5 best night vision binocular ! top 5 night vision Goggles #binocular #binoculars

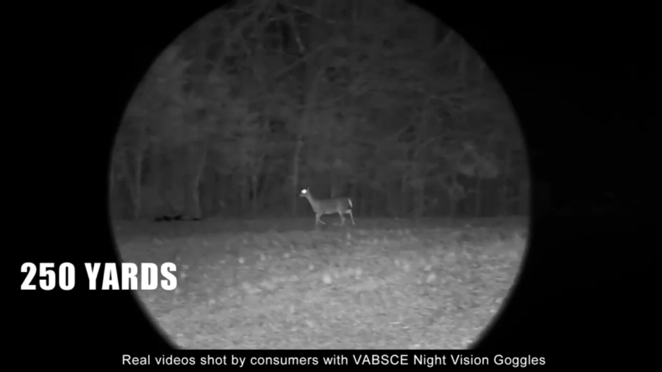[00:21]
our high-tech night vision binoculars feature a no-glow infrared illuminator and all optical binoculars system allows you to see animals or plants clearly in 100% darkness
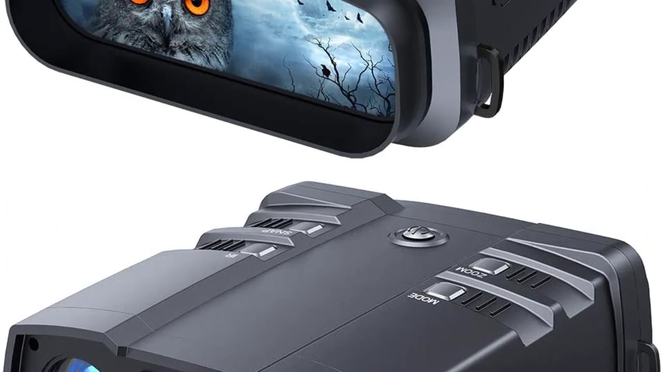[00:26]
or dim ambient light With three modes, taking photos, recording a video,
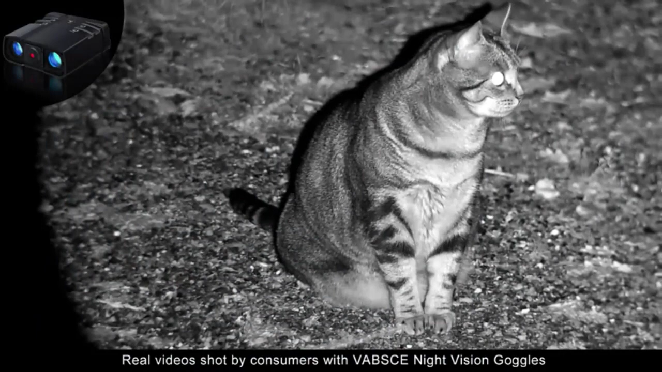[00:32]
does not record sound, and playback, you can capture high-definition photos and videos with its outstanding optical clarity in the daytime, low light, or night time Enjoy 1080p FHD videos and photos with 3x digital zoom,
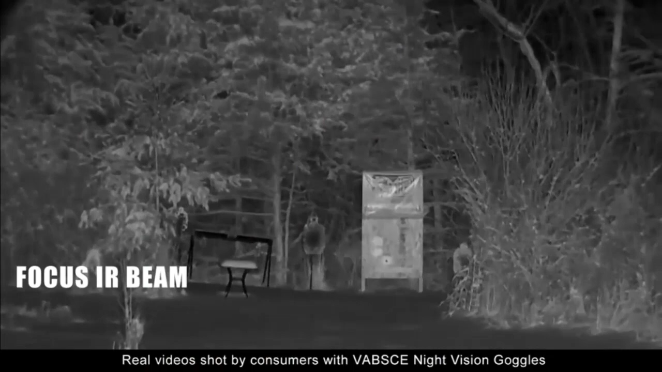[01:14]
1920x 1080p images and 1080p FHD 30fps video And you can play back them on 3.6 LCD widescreen,
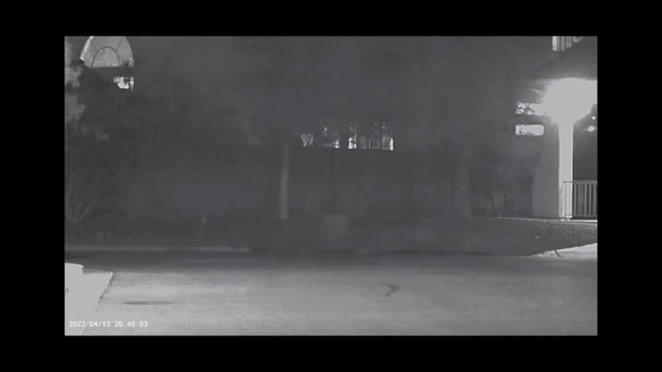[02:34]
illuminator which allows you to view animals in pitch dark for hours They don't require any AA batteries
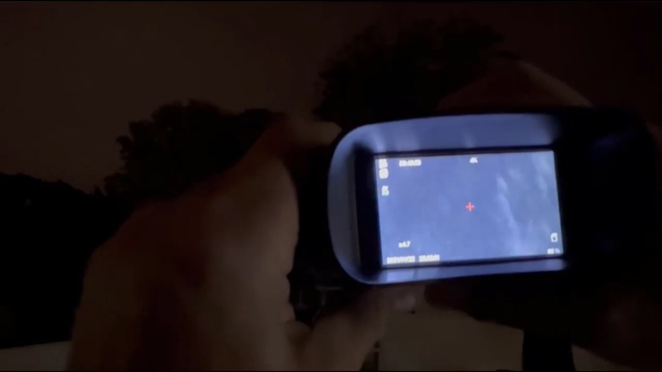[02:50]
Clearly see in darkness, the night vision binoculars feature an 7 levels adjustable 850nm IR illuminator And all optical